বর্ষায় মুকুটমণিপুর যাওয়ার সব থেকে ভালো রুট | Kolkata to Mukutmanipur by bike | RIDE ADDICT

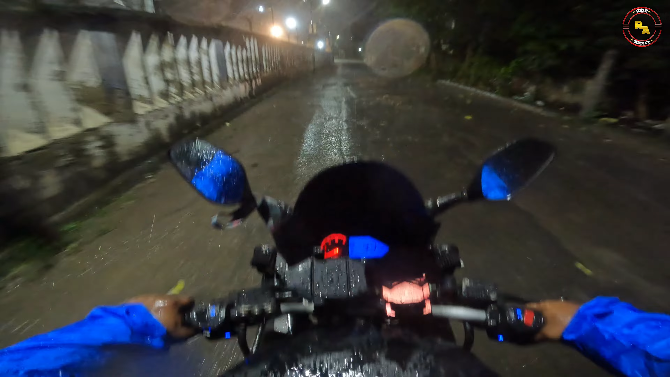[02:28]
ক্যামেরা অন আছে, বাঁদিকে হচ্ছে বাইপাস।
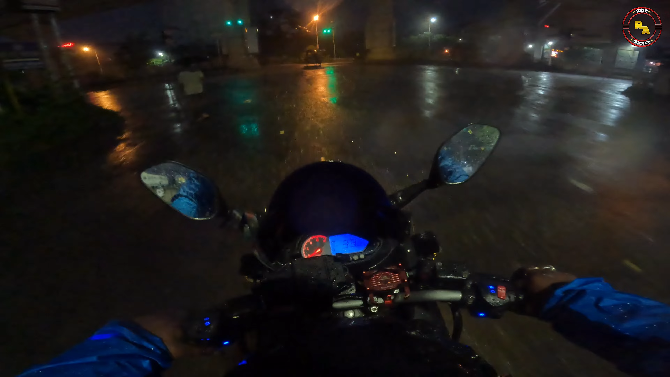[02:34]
মারাত্মক বৃষ্টি দেখাচ্ছে বন্ধুরা,
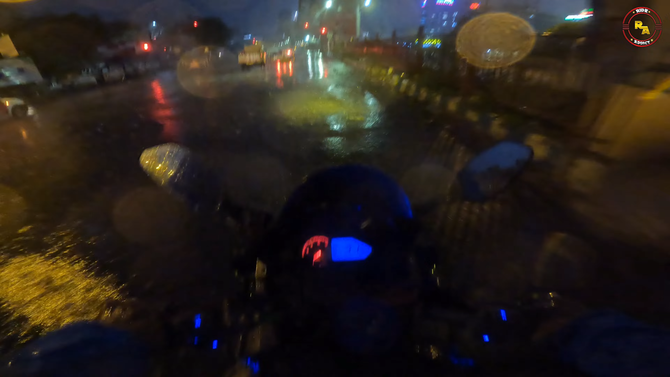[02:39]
রবির সামনে রাস্তা ফাঁকা, শুধু আমি আর কয়েকটা গাড়ি আছে।